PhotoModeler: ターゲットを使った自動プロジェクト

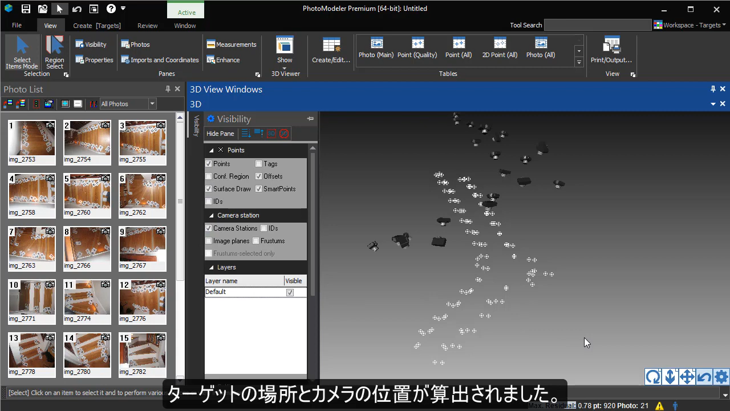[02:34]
For many projects, where the target locations are the items of interest, this is all that would be needed.
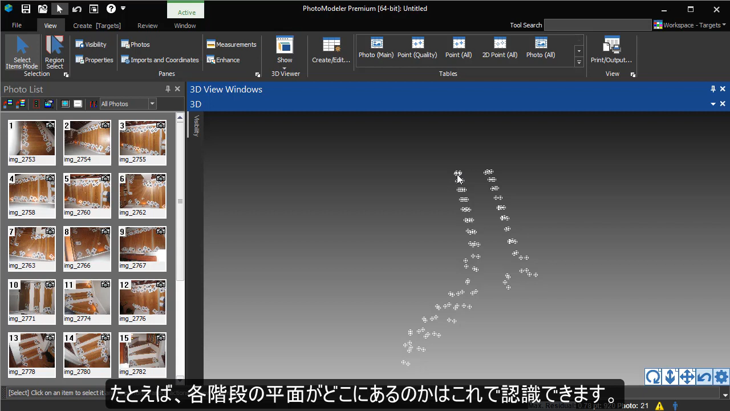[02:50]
However, in this case, we use the paired targets to indicate where the offset points should lie.